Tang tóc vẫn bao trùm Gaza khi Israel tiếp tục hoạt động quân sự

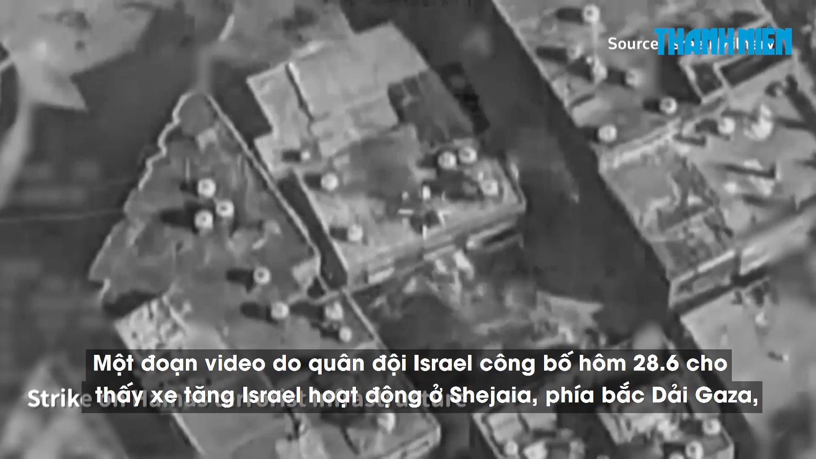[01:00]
Một đoạn video do quân đội Israel công bố hôm 28 tháng 6 cho thấy, xe tăng Israel hoạt động ở Shechaya, phía bắc giải Gaza,